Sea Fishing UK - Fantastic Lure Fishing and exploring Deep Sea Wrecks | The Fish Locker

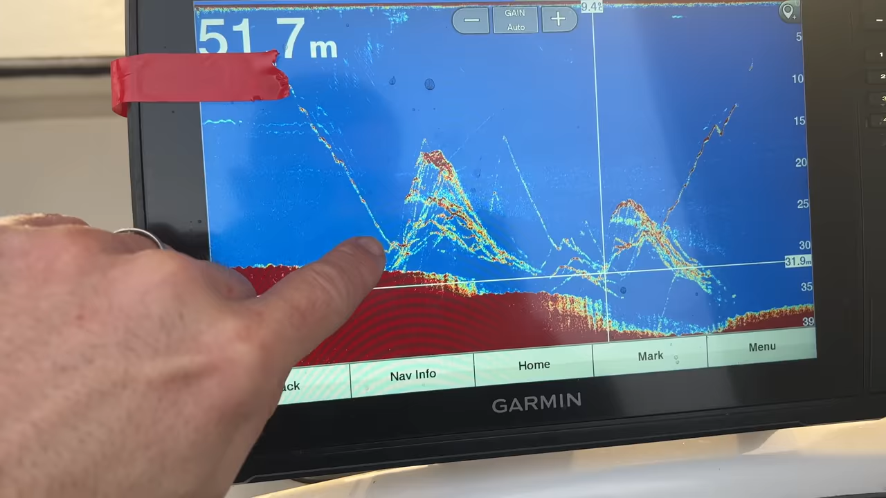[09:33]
was my lure dropping down and as soon as it got to there i saw some fish rise up off the bottom now this all these little marks here these mustaches these are all fish now you saw again i dropped through i brought my lure up so that line there is my lure
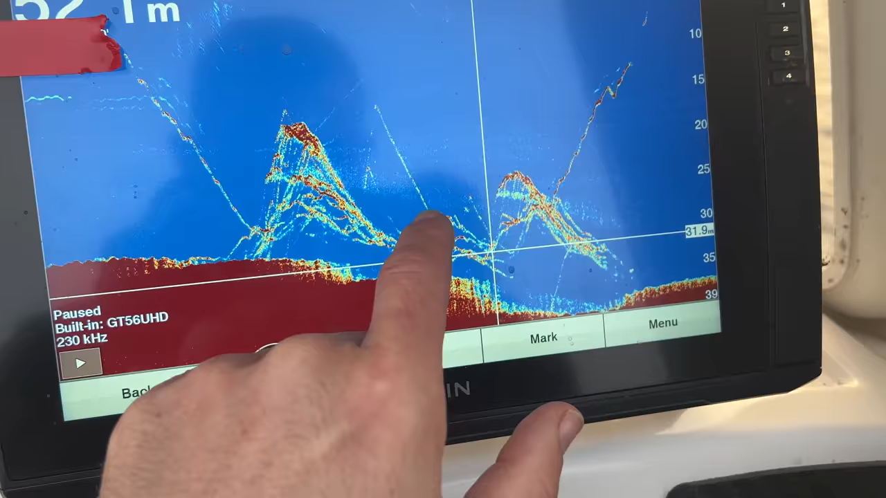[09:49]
brought it up one chased it i missed it dropped it down again right into the fish then hooked one of them and this is me playing that other fish up to the surface so these marks here i knew were fish
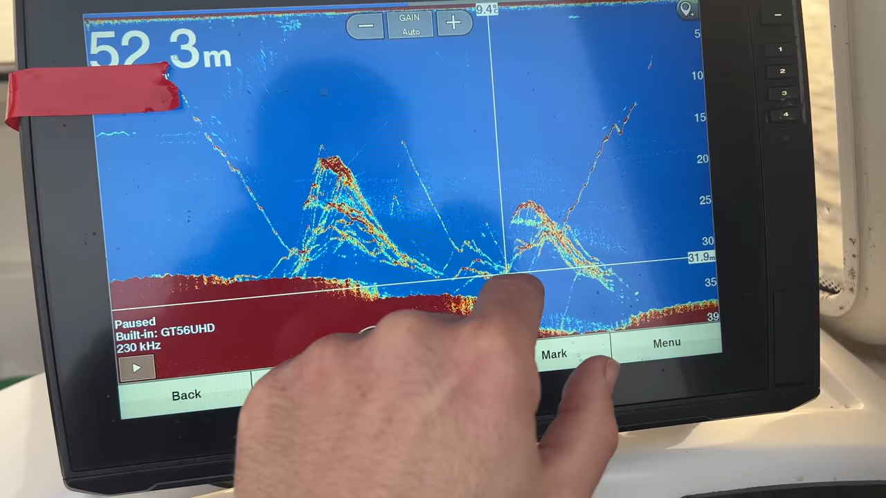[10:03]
On screen: depth 52.3 m
dropped down picked one up missed it dropped down again picked it up played it up brilliant
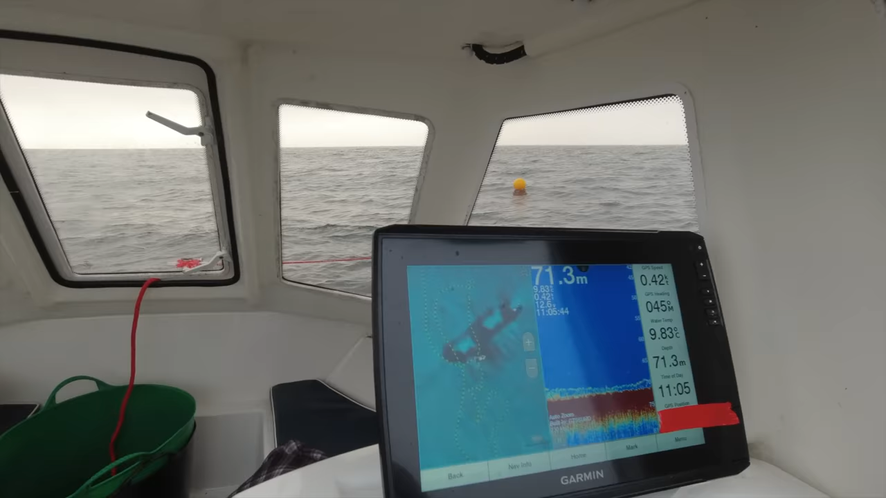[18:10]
On screen: depth 71.3 m
and you can see it's laid me right up against the wreck that's perfect
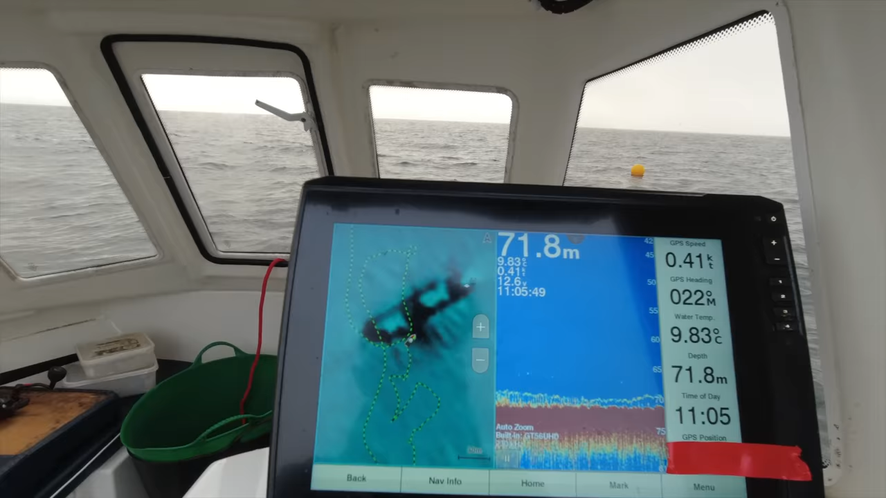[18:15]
On screen: depth 71.8 m, water 9.83°C, speed 0.41 kn
what it might end up happening is as we lay back i might have to bring in a
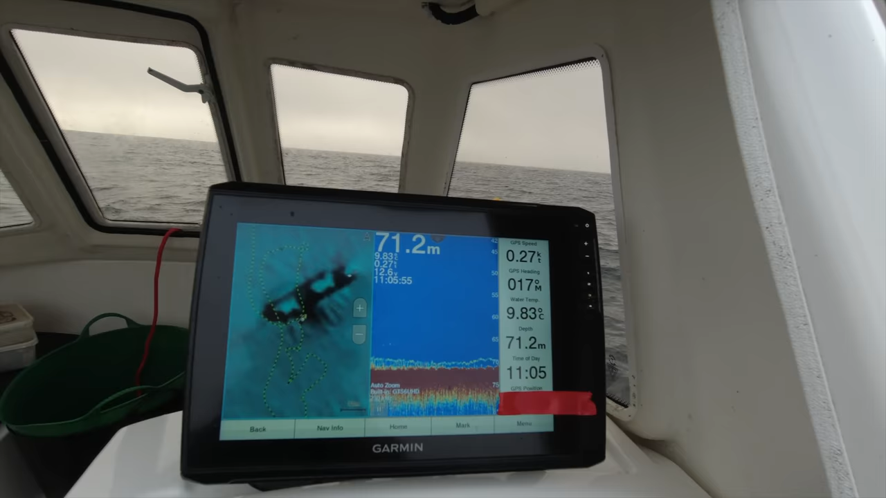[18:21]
On screen: depth 71.2 m, water 9.83°C, speed 0.27 kn
couple of 10 feet of rope because instead of being sat right on top of the wreck like that i should really be sat a little bit further away and this is marks of the wreck here
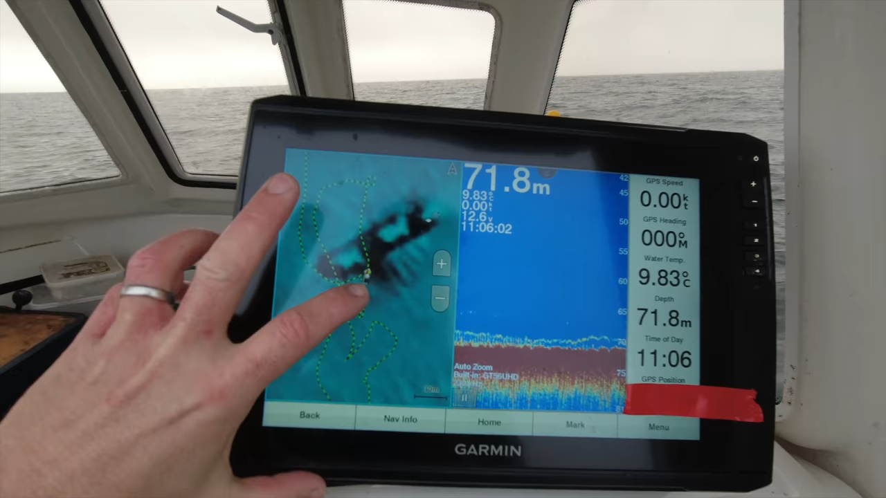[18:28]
On screen: depth 71.8 m, water 9.83°C
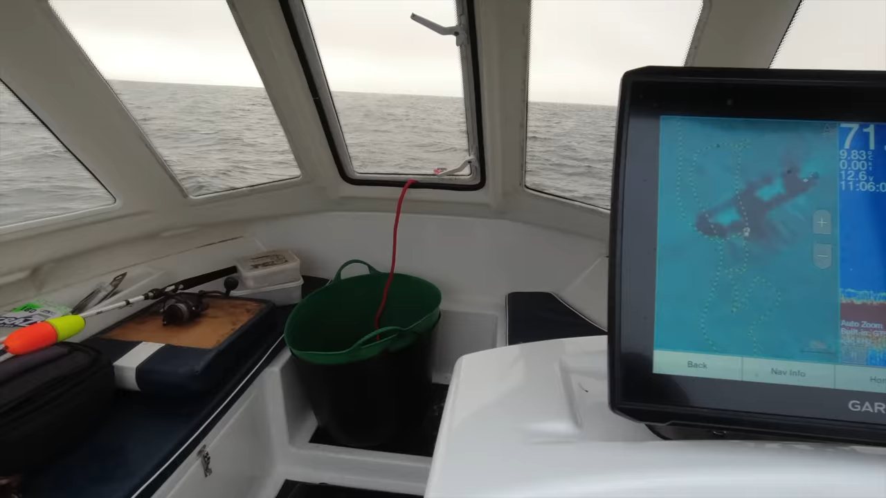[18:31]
so
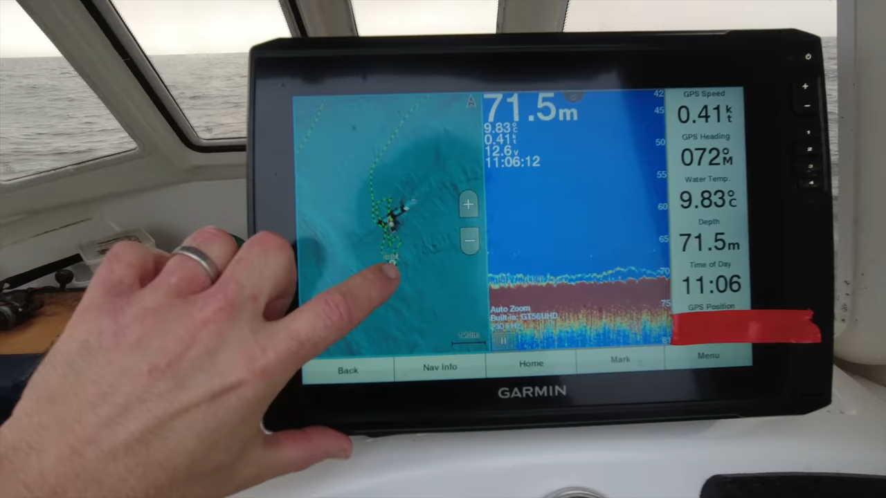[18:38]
On screen: depth 71.5 m, water 9.83°C
you can see that's where i put my anchor down and it's laid me right up against the wreck